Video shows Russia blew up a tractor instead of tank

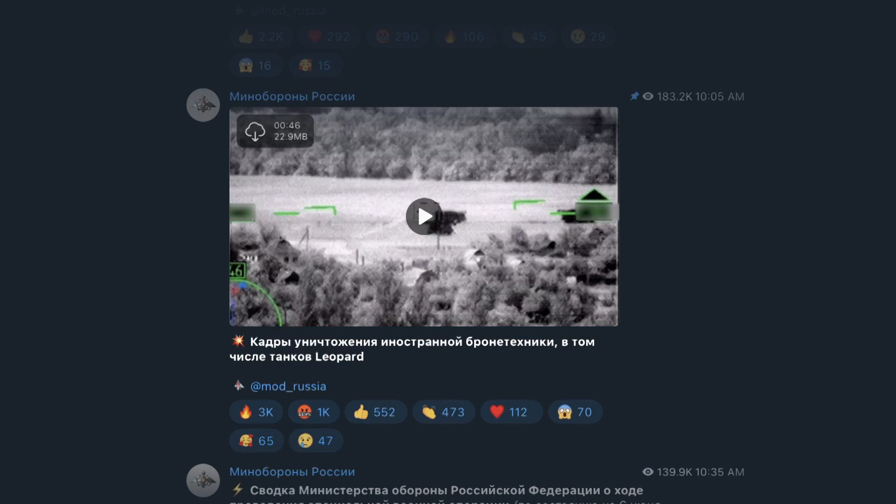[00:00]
On June 6th, the Russian Ministry of Defense posted a video on Telegram that it purports to show
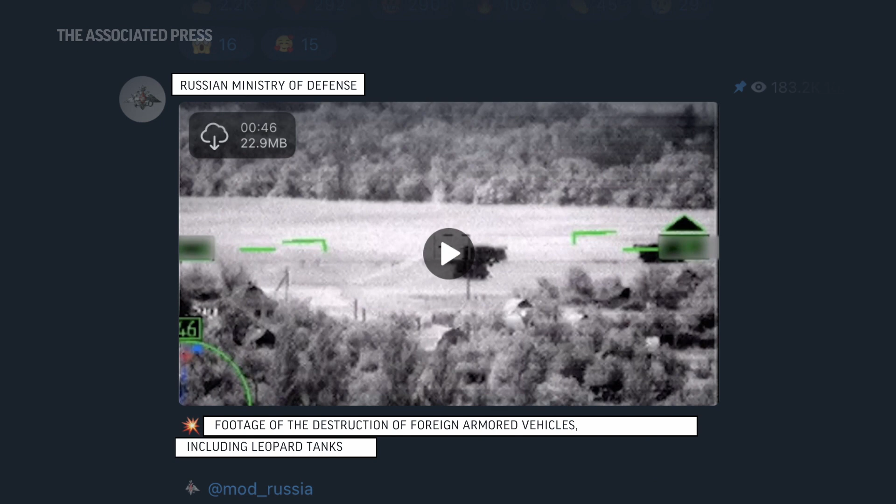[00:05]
proof that they destroyed Ukrainian Leopard 2 tanks,
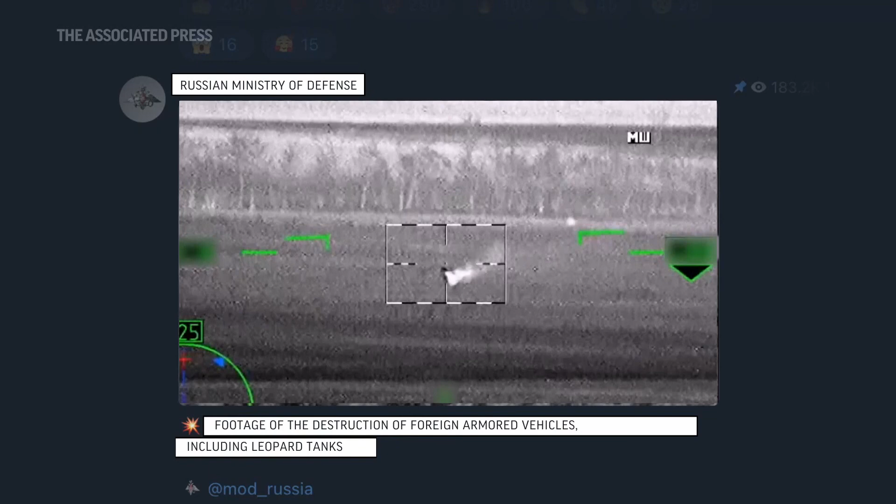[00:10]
a main battle tank provided by Germany that is one of the most high-tech and lethal tanks in the world. It would be big news if Russia actually destroyed eight Leopard tanks,
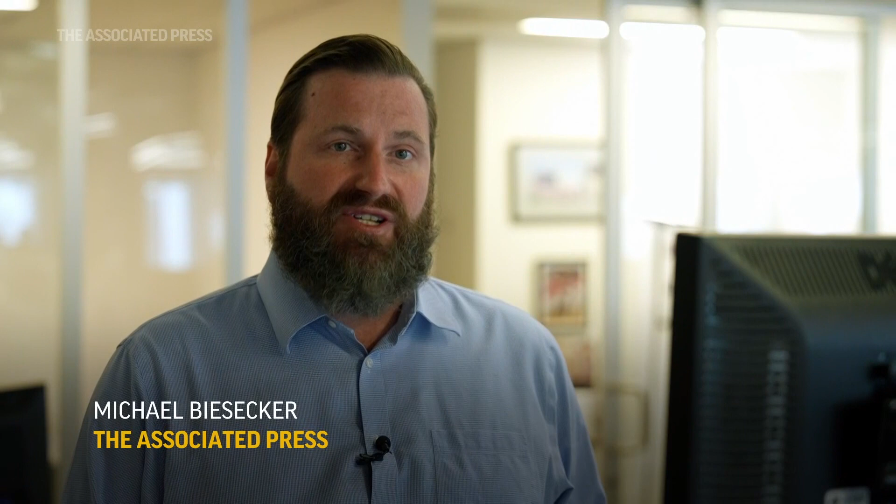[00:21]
but the video posted by the Russian Ministry of Defense does not show it attacking tanks, but rather we believe attacking tractors.
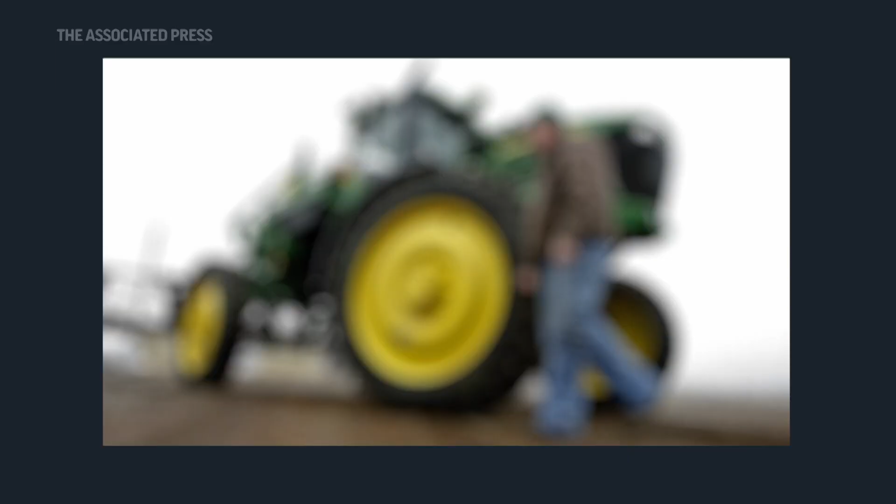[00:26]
When you look closely at the image that the Russian Ministry of Defense claims is a Leopard tank,
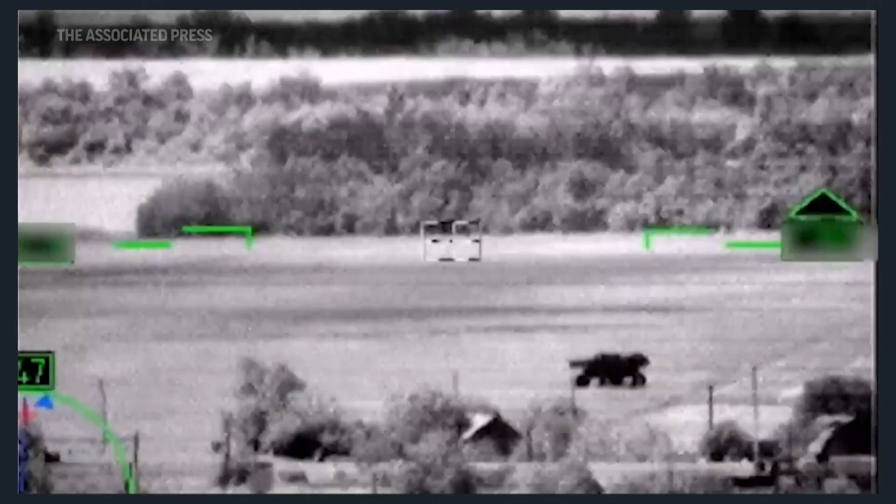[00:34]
the image that appears in the gun sight video of the